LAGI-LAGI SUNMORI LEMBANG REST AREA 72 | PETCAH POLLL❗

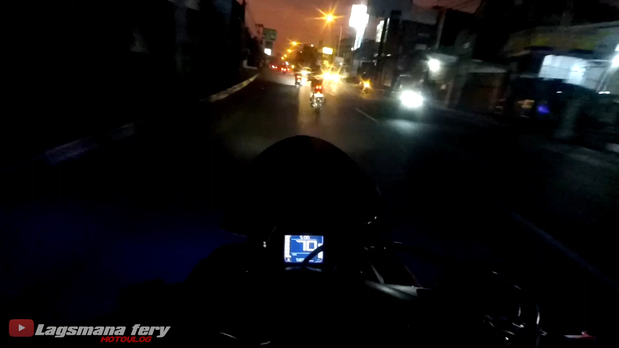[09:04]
Nah itu toh, itu sendiri aku malam-malam juga wes tuh. Nah ini mumpung ada temennya ya wes lah gas kewe praise dinose bareng ini lewat jalur selatan Bogor puncak, biar sekalian tahu jalan gitu loh bro.
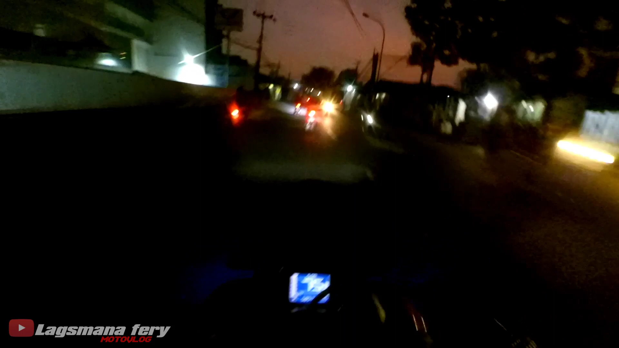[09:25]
Karena aku kemana-mana bawa motor ya, intinya ben tahu jalan sini, jalan situ. Pokoknya full dolan lah. Wah, wow, nyampe Cimahi ini. Nah gitu, rencana kan pertengahan ya guys, malah ini guys, awal apa ini. Ya urung awal sih, akhir September malah guys, gas. Ntar kalau ada waktu lagi yo, Oktober gas kesini lagi, Bandung lagi pokoknya.
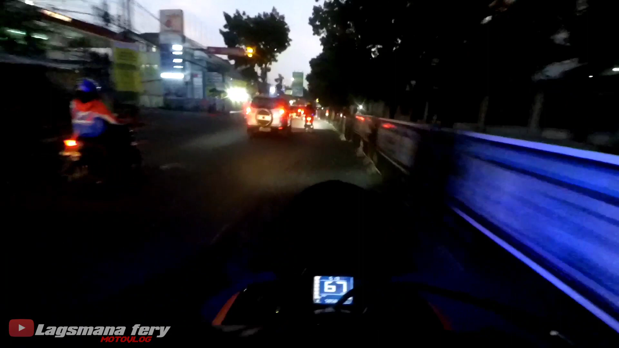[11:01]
Arah ke Sukajadi, nanti kiri jalan ada Polres Sukajadi.
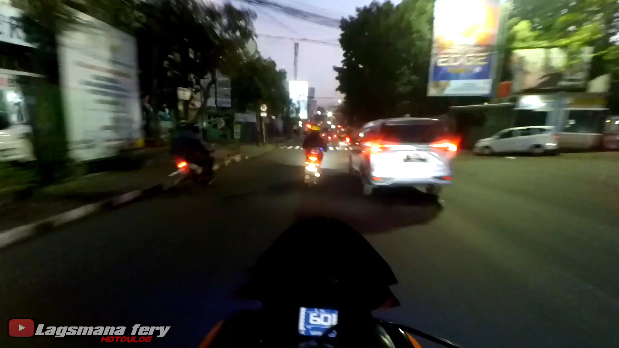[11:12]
Yang ada patung apa nih itu? Macan apa ya ireng ya? Nah ini Sukajadi. Dulu kecil gue, wah jalan di sini bro.
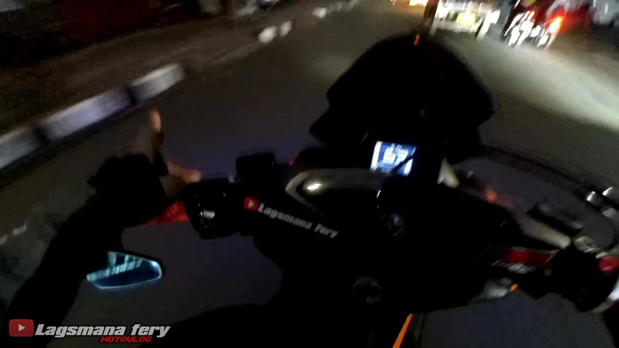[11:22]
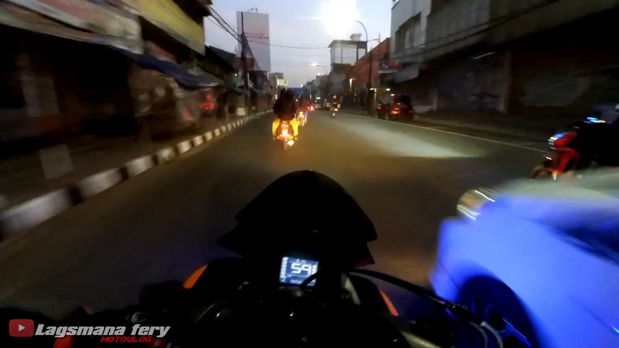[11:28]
Wih, nyampe Sukajadi. Wih, nah ini naik ke sana ya. Dulu, nah apa ini? Oh boy, daerah ini.
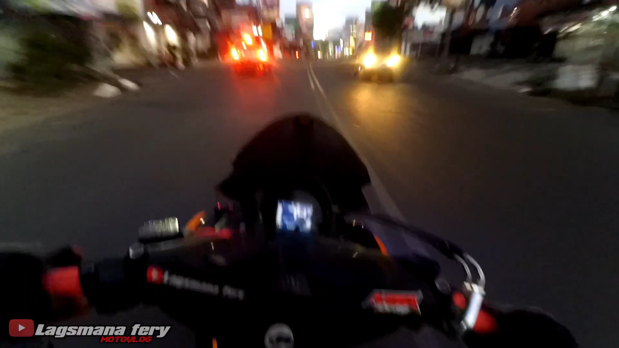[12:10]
Nah daerah Ledeng sini pokoknya polisinya medeni ngeri. Nah itu kan pos polisi tok.